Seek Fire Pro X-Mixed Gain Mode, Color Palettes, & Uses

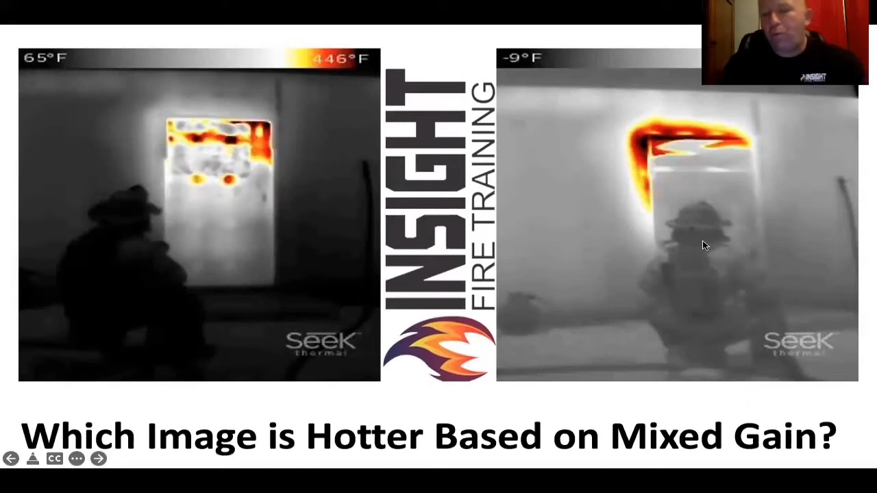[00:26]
This is relatively low heat conditions. You can see the heat around the door.
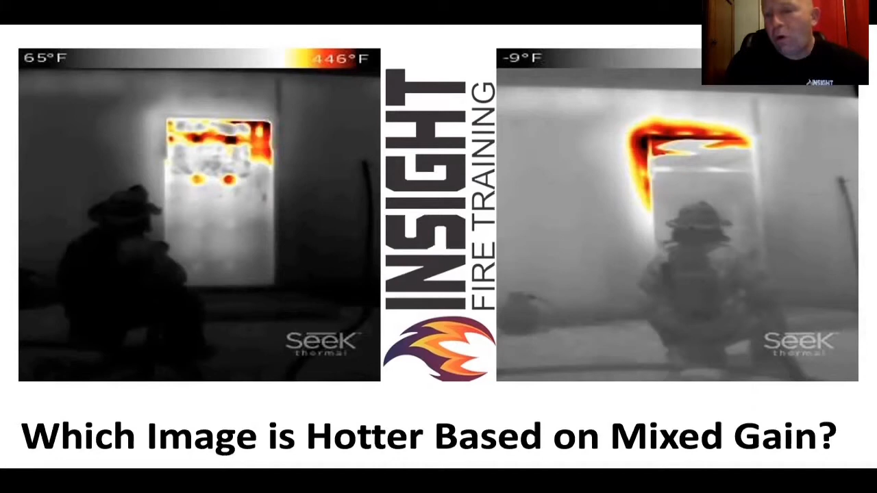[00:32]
On screen: scale top 446°F
You can see the propane tank we used to ignite the fire in the far left. As the heat increases, there's no triangle that shows up. But what do you notice about the picture on the left? What has changed? What is harder to see now in the picture on the left? The firefighter is harder to see and what can you not see that's beside the firefighter also? The propane tank is harder to see. This is how you know the camera is seeing more heat when it focuses in on the heat source and the outside edges start to get darker.
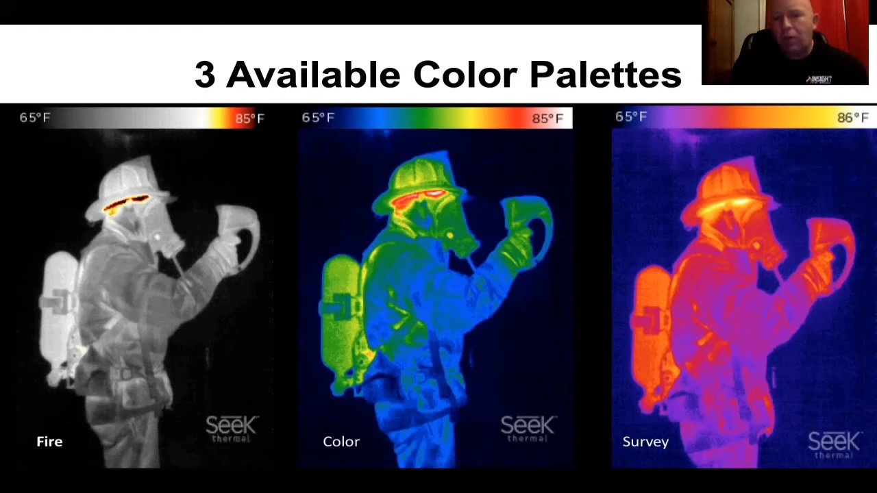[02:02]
On screen: scale bottom 65°F
So these buttons are very difficult to operate with a gloved hand. So I'd recommend you set it the way you want to before you go in and leave it alone. Fire mode is the first one on the left. Color or rainbow mode is not recommended for fire attack. I'll show you why here in a minute. Survey mode, however, has some definite benefits for you. If you're just using it for situational awareness and you're crawling around trying to find your way, look how clear a picture of this situational awareness camera shows on a couch and a burn barrel. And I've tested all the cameras on the market. This one has the best picture for situational awareness out there. It's got an awkward orientation. You got to get used to holding like a dinner plate. You got to look down to look forward, which is difficult.
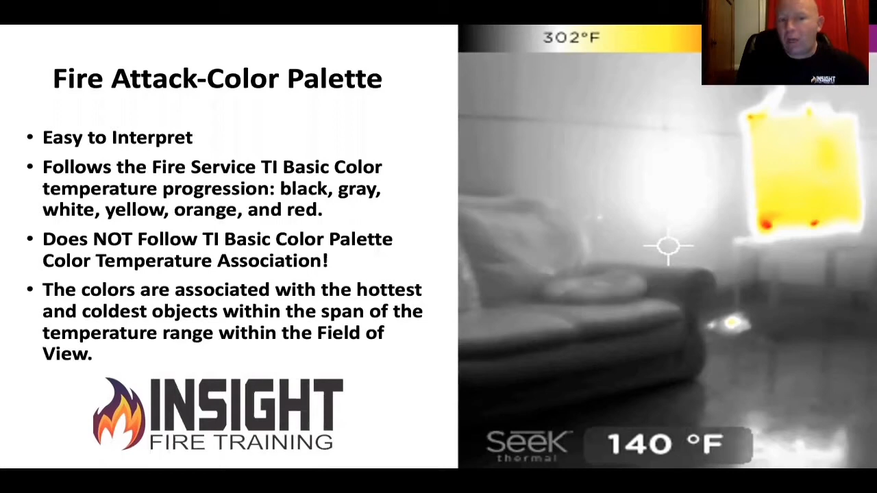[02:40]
On screen: spot 140°F, scale top 302°F
But the picture clarity is pretty darn sharp. The color is associated with the hottest and coldest in the region. You've got black, gray, white as you're colder and yellow on up as you're hotter. You don't want to read the spot temperature. You want to pay attention to your overall environment. This is why you don't want to use color or rainbow palette. This is looking into a burn room. You think this is rather confusing? Anyone associate green with hot? Because just around the edges of the doorframe is green. And just outside of that is blue. And I can tell you that is not cool.
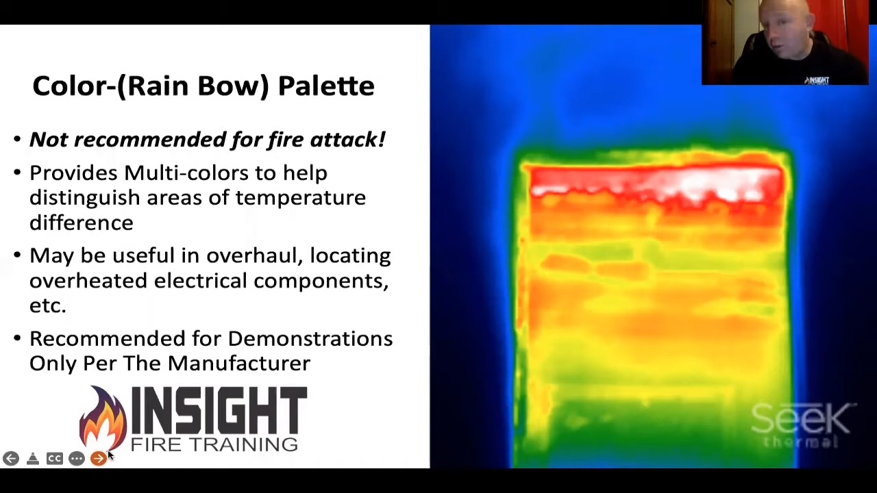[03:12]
And they don't publish the temperature color correlation. They don't tell you what color means what. And if you read the instructions, it says for demonstration purposes only. Matter of fact, if you study thermography, thermographers will tell you rainbow is the most frustrating color palette in the industry. It's usually designed to impress clients or specifically used for electrical inspections or the small electrical components where they got to get individual signatures and colors. So this is why you don't use rainbow and fire attack.
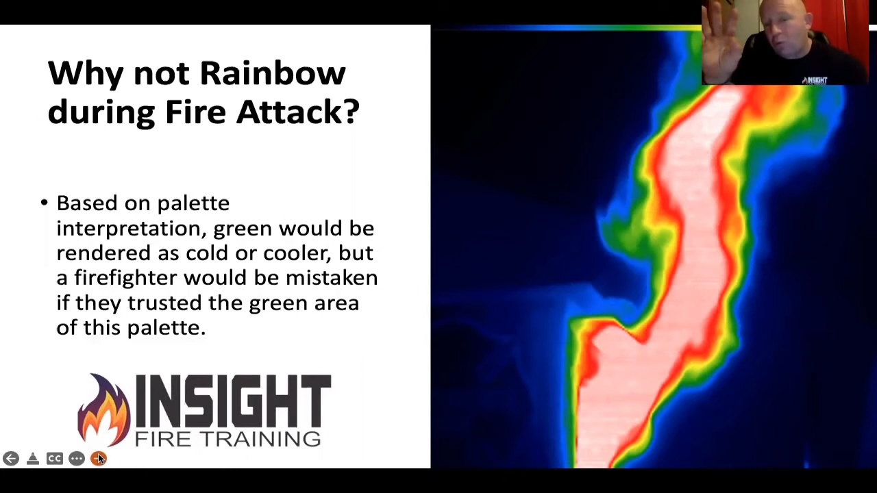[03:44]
This is the max firebox with flames rolling out of it. And the edges of the flames are green. And just outside of that is blue. No, not a big fan of that. However, survey mode shows colorization at 150 degrees Fahrenheit. So you're outside looking, you're about to run in, you take a quick look, you're like, hmm, I got strong heat in the attic. If you had it in fire mode, you wouldn't see any color coming out that gate.
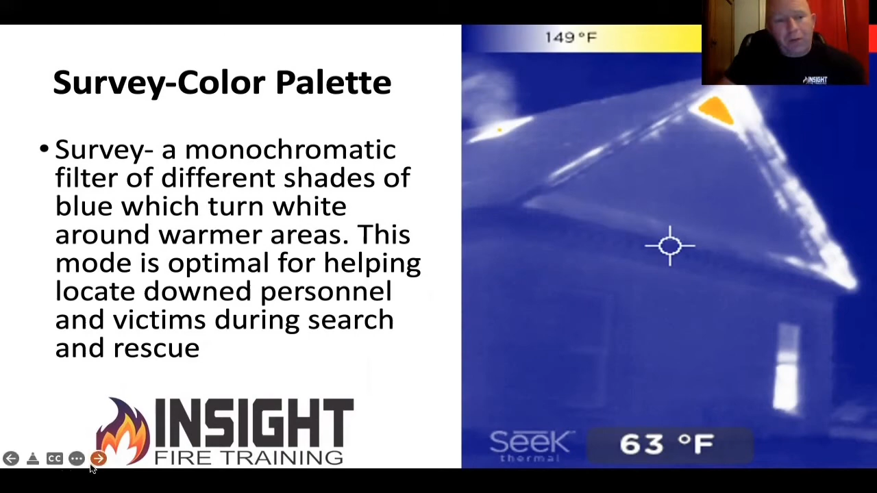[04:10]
On screen: spot 63°F
You're doing smells and bells, overhaul, all of that stuff is beneficial. This is an older house in Buchanan, West Virginia. Single pane glass fire on the second floor. Look what the windows are doing. You're the person coming off the truck, getting the line by yourself. You're waiting on the company officer. Do you have an idea where you already are going?
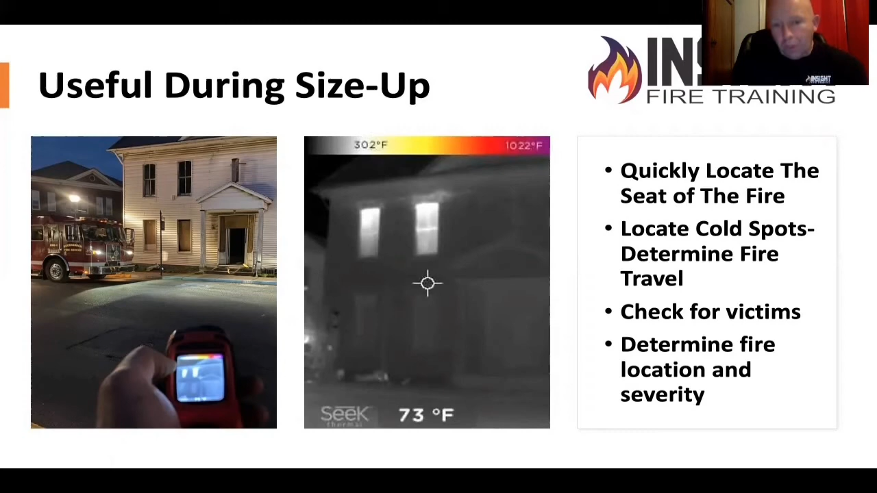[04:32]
On screen: spot 73°F, scale top 1022°F, scale bottom 302°F
Yes, that's an acceptable use of that. Okay. This is the difference between survey mode and fire mode. Looking at the outside of a shipping container in West Metro, Colorado, Lakewood, Colorado area, where all the fires are going on right now. God bless them for what they're dealing with. Look at the difference of the picture on the left and the picture on the right. That's all grayscale on the right. You won't see color to 300 degrees. You think there's some heat in the picture on the left? Because it shows heat at 150, and that's heat coming through that metal door.
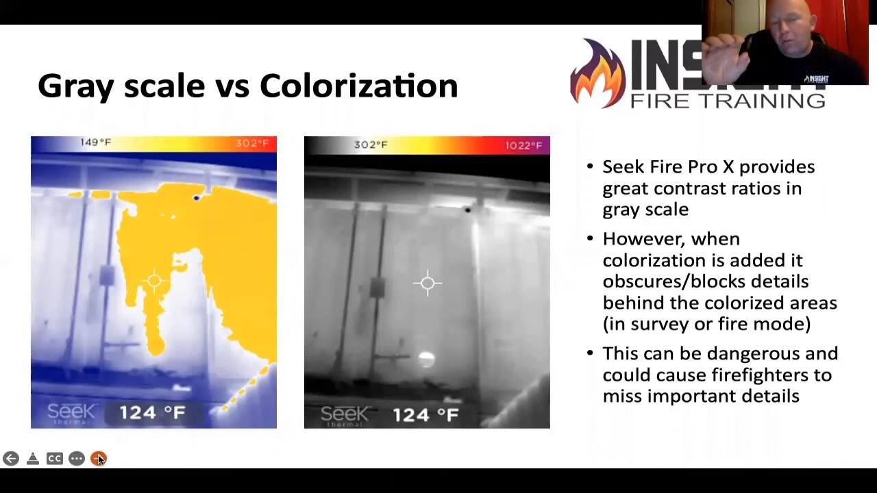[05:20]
On screen: spot 124°F
Notice when that yellow shows up, you can't see anything through that. NFPA requires that all colorization be transparent or details be resolvable behind the color. This camera is especially beneficial in overhaul. You can use it for hidden hot spots, especially with survey mode, and you can look for areas that could be missed. But remember, it's not x-ray vision. How many lath and plaster homes do y'all have up there? Older homes. No. Okay. You're not going to see through lath and plaster really well, especially if it's like my house in the 1950s.
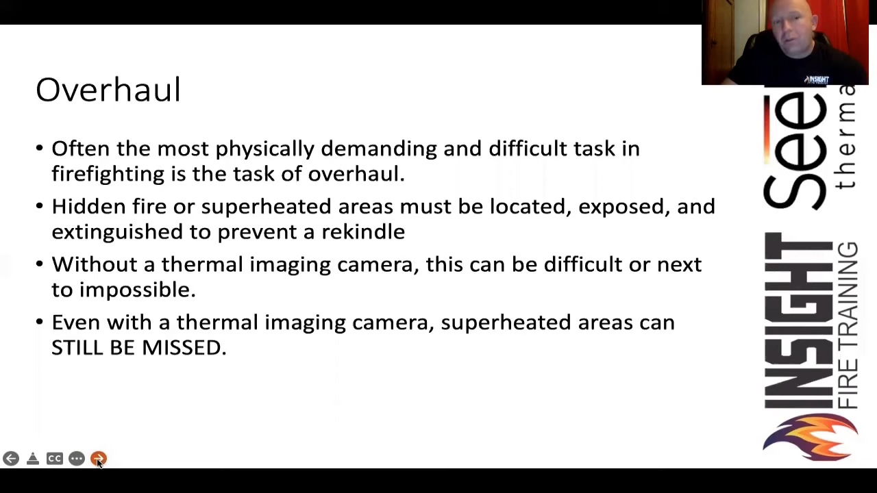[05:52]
You know what they mixed with the lath and plaster? Asbestos. It's a great insulator, not something you want to sand. So look at this drop ceiling, and this was a three-alarm fire we had about a month and a half ago in a strip mall. On the left, when I went in to check conditions, the Seek Fire Pro showed me two yellow stripes in fire mode. When I turned it in the survey mode, which starts highlighting at 150, and the max temperature range is 300, makes me think a little bit differently about cooling off the drop ceiling.
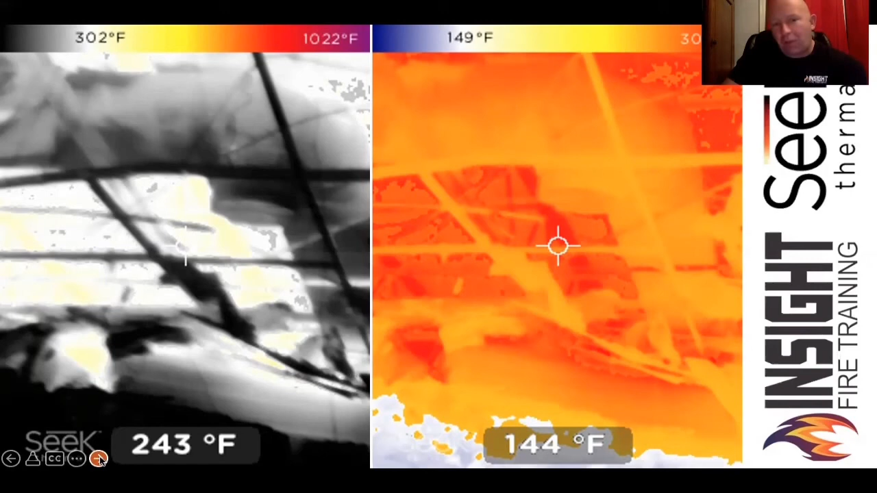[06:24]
Colorization makes a big difference in helping us identify things. When you pull up at a stoplight, it's not three shades of red. Red, yellow, green to get your attention.
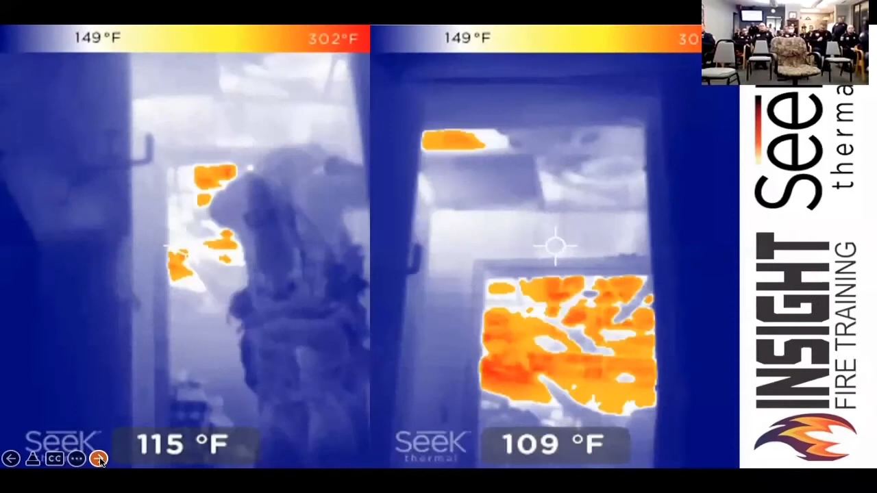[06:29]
On screen: scale bottom 149°F
This is the same environment as we were looking from the outside in. Firefighters moving in. You can look past him and look into the drop ceiling area that's collapsed, and you can see all those superheated areas.
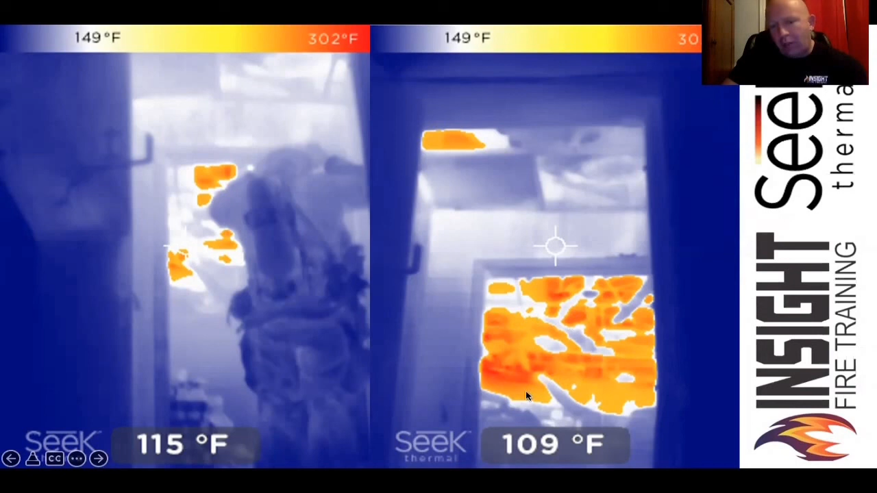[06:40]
Makes a big difference. This is a shipping container where we did a training, and the ignition officer is going in to light the fire. On the left is fire mode. On the right, survey mode. I can tell him there's more heat over his head than you think.
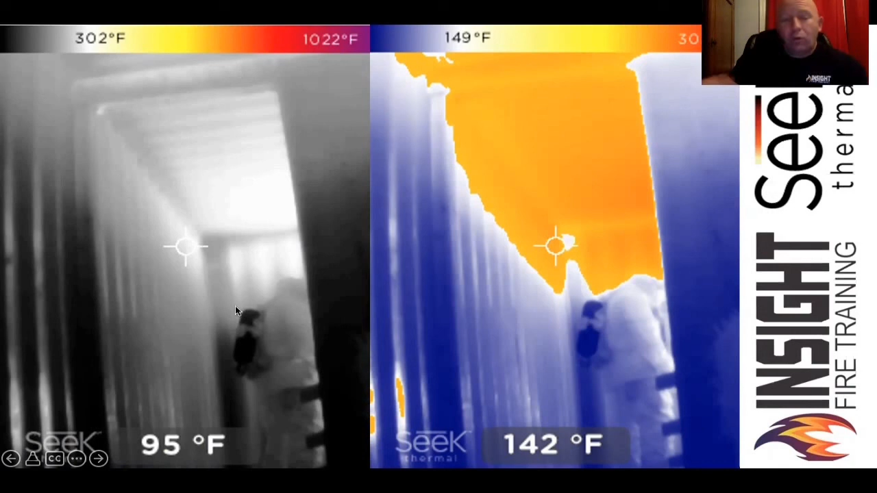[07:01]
The reason why this is important, ladies and gentlemen, is not every camera is going to show color at the same temperature, and you need to know when your show's color.